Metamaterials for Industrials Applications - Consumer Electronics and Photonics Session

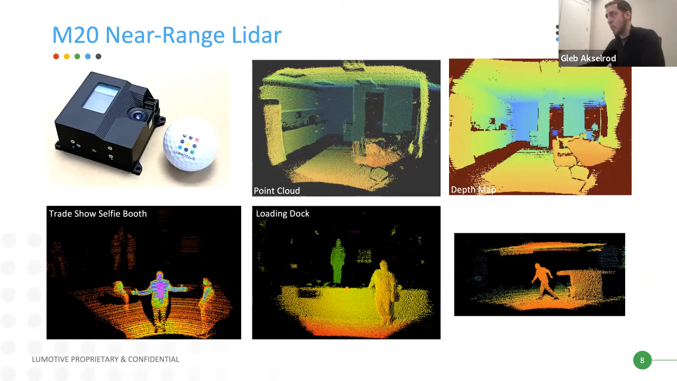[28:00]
So essentially it's a 3D map of the environment. And that's ultimately what our customers consume, is this three-dimensional data. So now I want to show you a live video. Let's see how well this works.
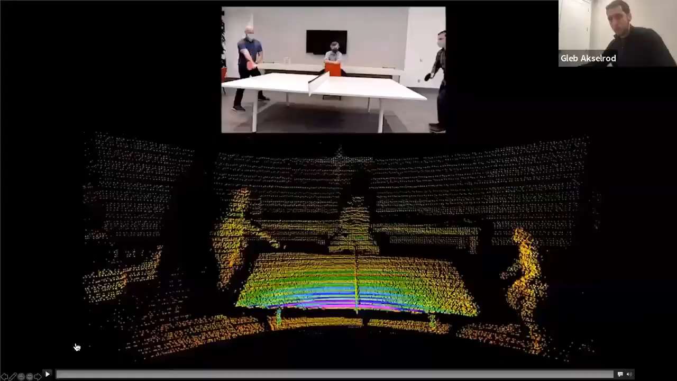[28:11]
So this is an indoor video of some of our engineers playing ping pong, just to give you an idea of the kind of high resolution depth information that you can get. So it's almost kind of camera-like information. In fact, you can fuse the 3D data here with RGB data from a camera. And a little bit later, I'll show you.
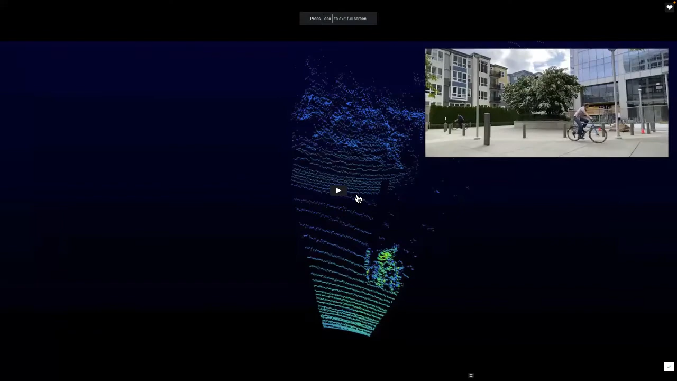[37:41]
So I don't know how well this will render on Zoom as usual, but this video is also on our website. So this is demonstrating the software-defined capability
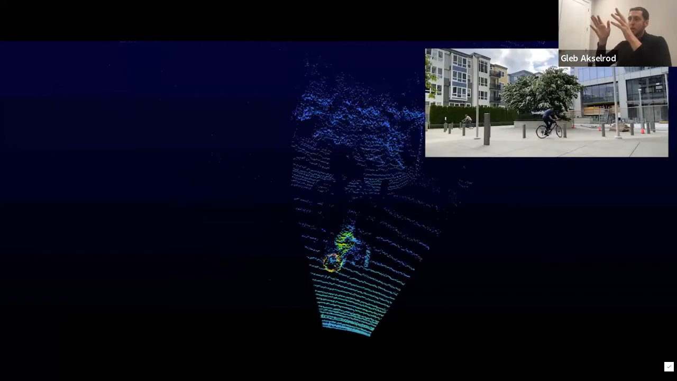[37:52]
where we're dynamically tracking an object across the field of view by changing the region of interest that the LiDAR is scanning in real time in
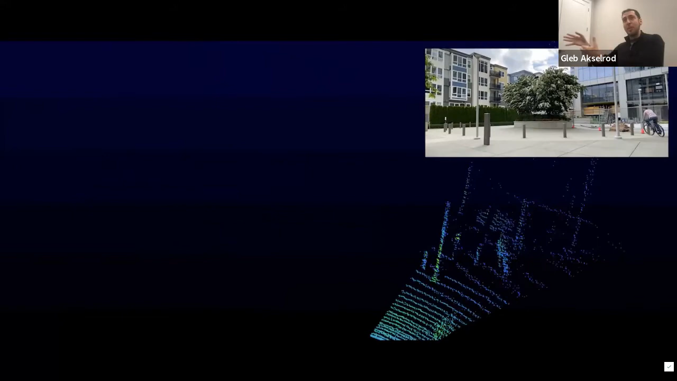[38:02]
feedback to what the LiDAR is seeing.
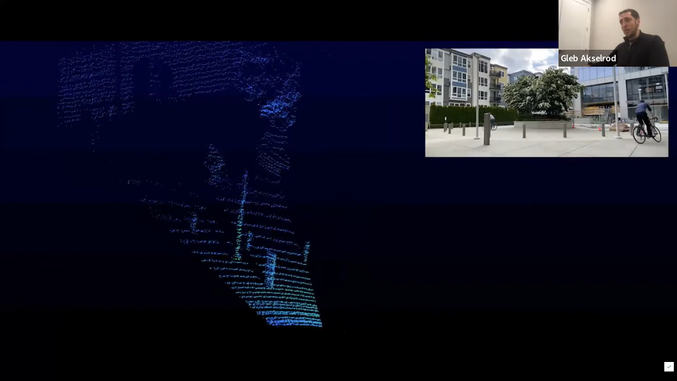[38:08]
And so this is done completely kind of in the loop in a software-defined way. And so our customers, essentially what we've done is created a software API where
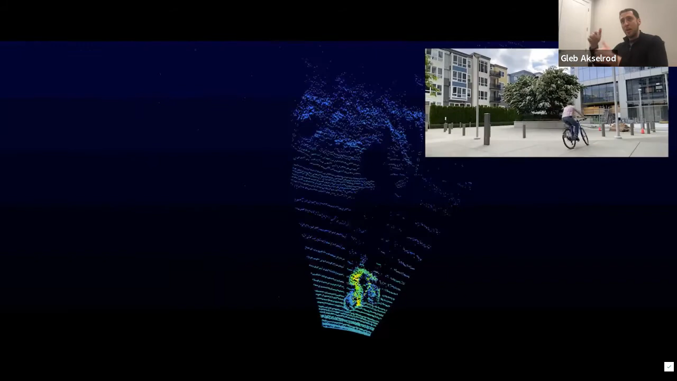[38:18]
our customers can reprogram the LiDAR in real time,
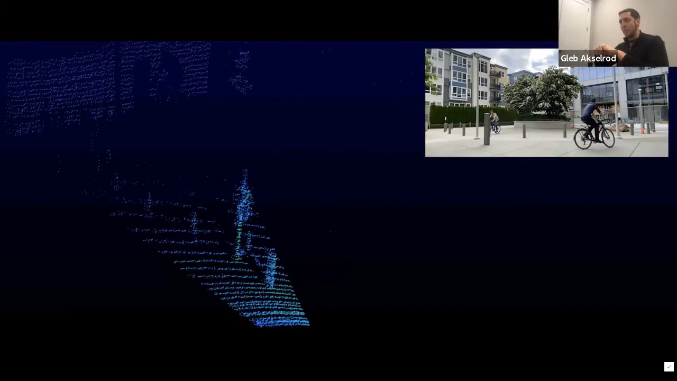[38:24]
depending on what data they're collecting.
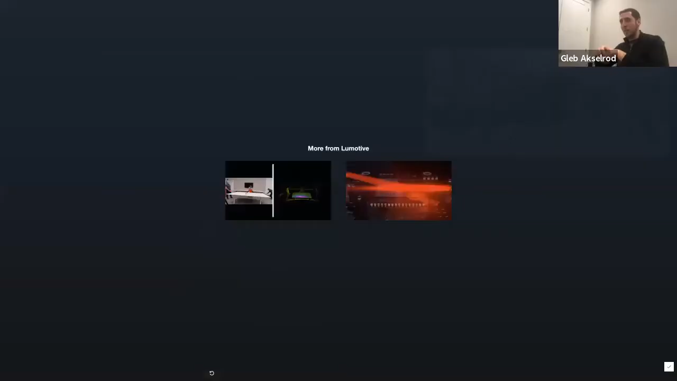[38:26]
So this is a very powerful feature.
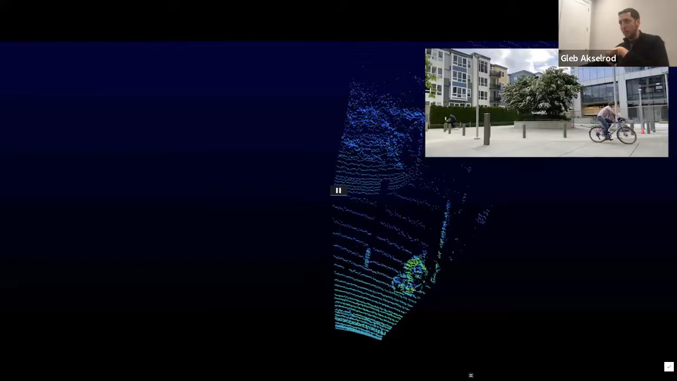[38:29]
So by doing this, in this particular example, by doing this region of interest, we can get an extremely
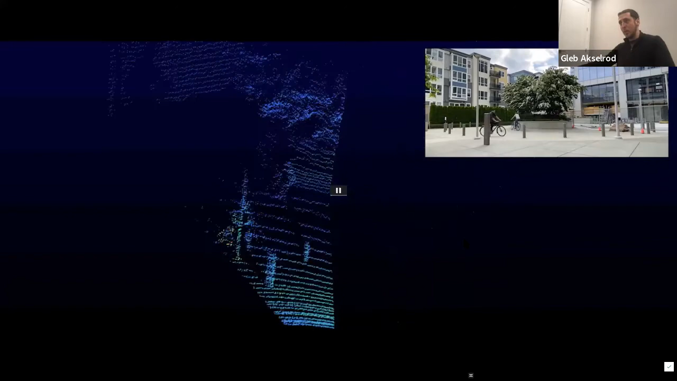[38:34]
high frame rate around the object, about 60 frames per second in this case.